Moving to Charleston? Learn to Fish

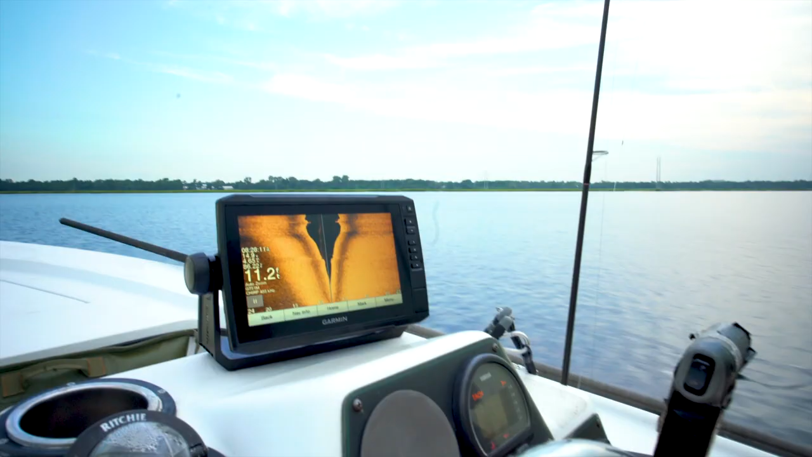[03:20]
Okay, so it looks like we're at 11 feet.
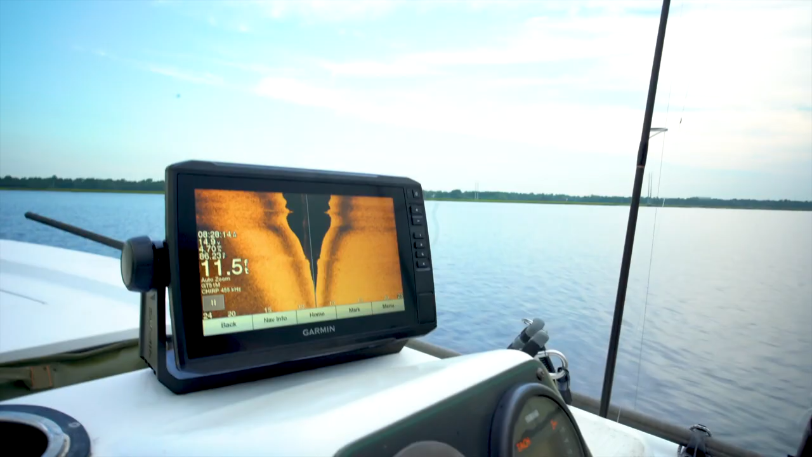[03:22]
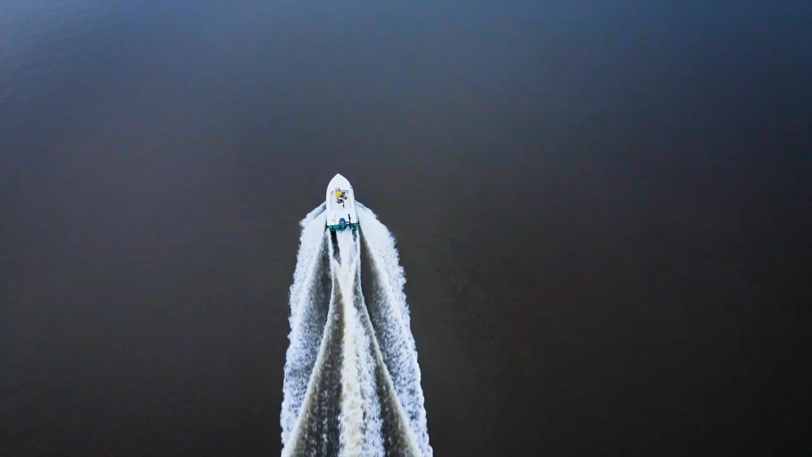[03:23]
Yeah, just cutting across the river.
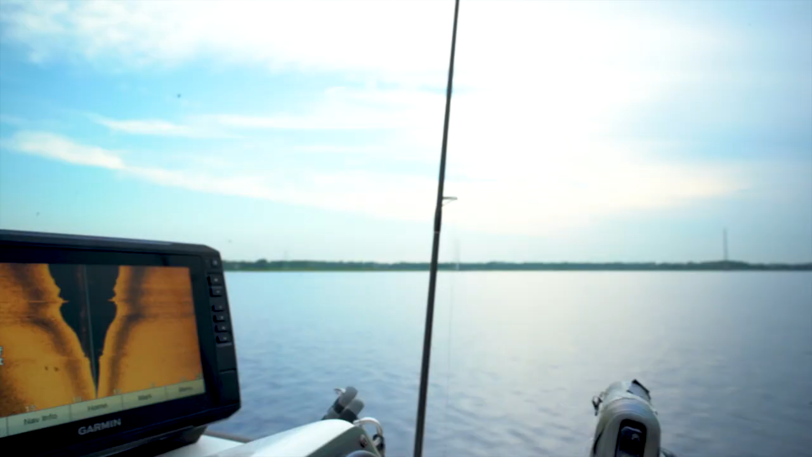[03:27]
This unit is made by Garmin.
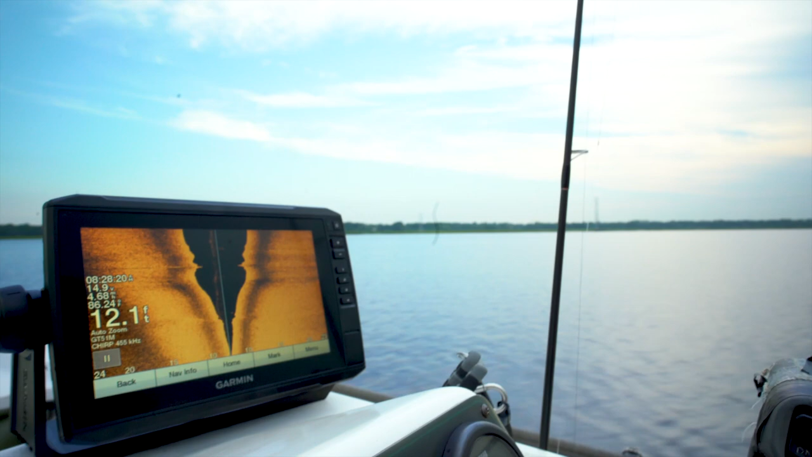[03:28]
On screen: depth 12.1 ft
It's a side scan unit. So when you find structure, you see it over here in the orange,
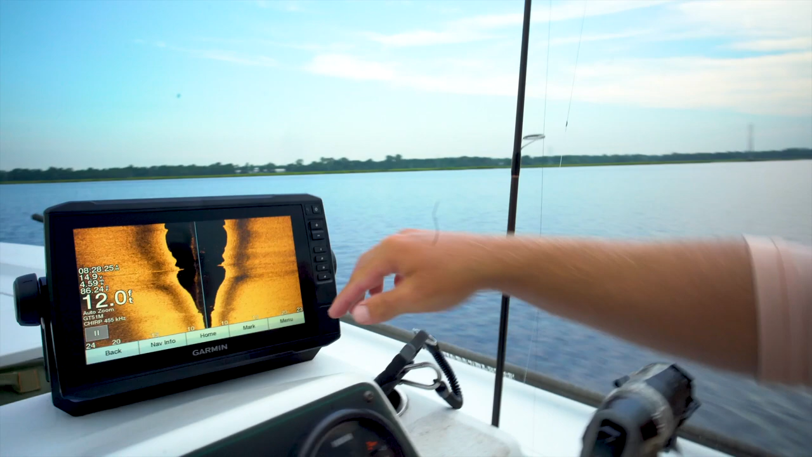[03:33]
the black is what's directly underneath the boat. I see.